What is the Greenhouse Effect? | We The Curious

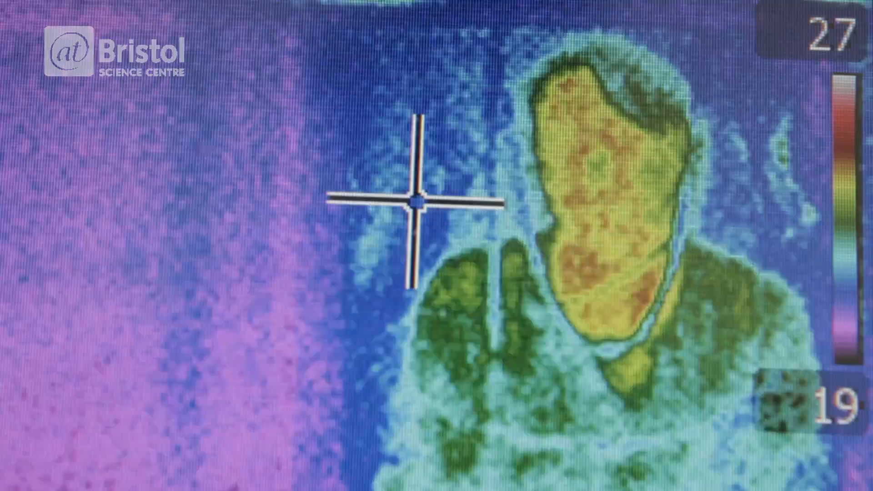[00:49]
This is because my body is emitting heat in the form of infrared. This screen is transparent to infrared light,
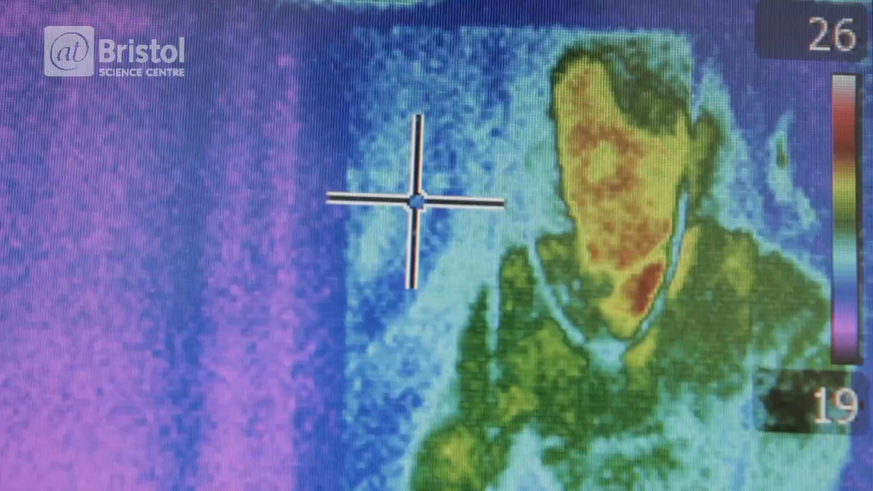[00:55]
which means it can pass through and to our special thermal camera, which can give you an image of me.
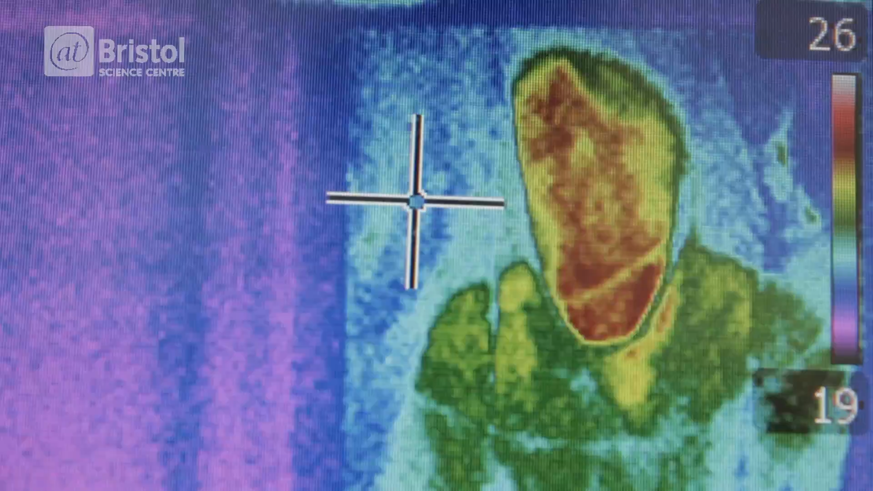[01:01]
If I move back behind this screen, which is opaque to infrared light, you can't see me anymore. So what's all of this got to do with the Earth?